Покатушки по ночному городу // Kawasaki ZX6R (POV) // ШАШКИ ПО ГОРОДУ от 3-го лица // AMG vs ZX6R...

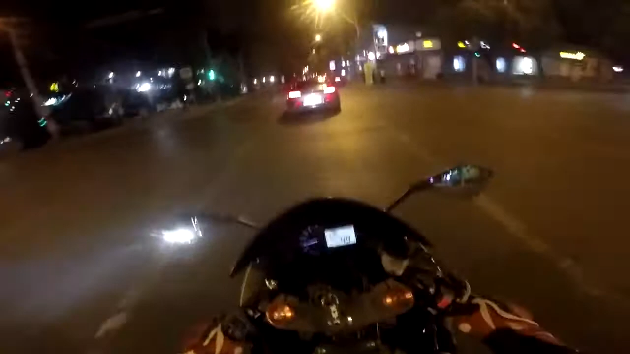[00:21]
Нажми по-братски, нажми. Даже ебать, что за пуля, а не тачка, блядь.
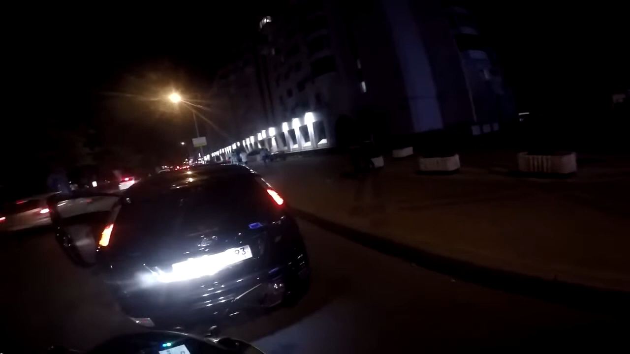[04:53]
Сейчас поснимаю Hyundai 38, двушка от Celica.
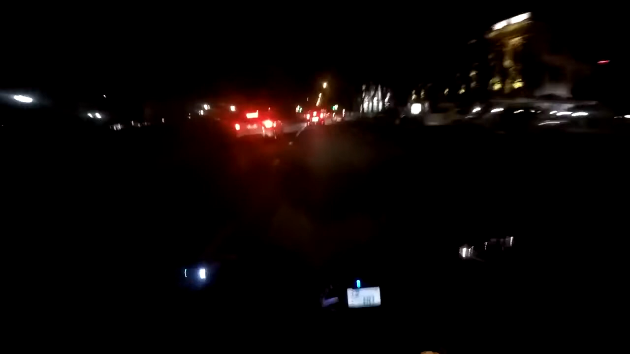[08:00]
Будет поворачивать вот на следующем налево.